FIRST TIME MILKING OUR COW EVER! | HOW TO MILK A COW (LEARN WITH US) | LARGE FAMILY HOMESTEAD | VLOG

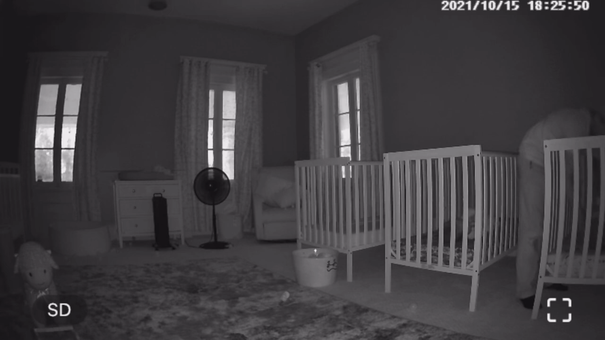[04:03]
color night vision, 2020 AI chip, a face recognition, human detection, and baby cry monitoring.